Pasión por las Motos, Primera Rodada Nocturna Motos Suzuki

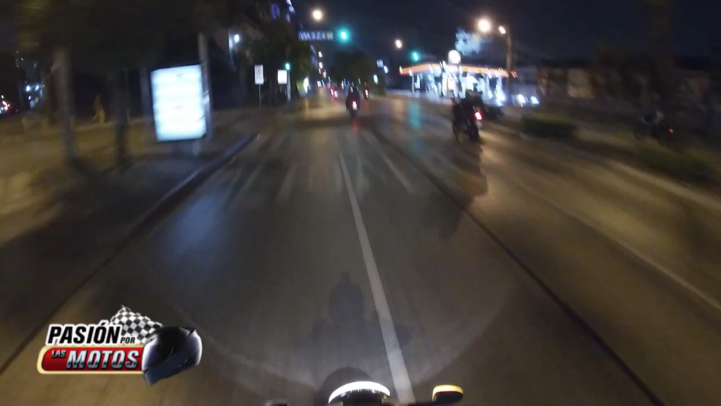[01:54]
Luego, el grupo regresó sobre la sexta avenida, haciendo una parada en el reloj de flores y ascendiendo a la avenida Las Américas, donde visitaron la Plaza Berlín en la zona 14, para finalmente llegar a su destino en la reunión Food Park Zona 13.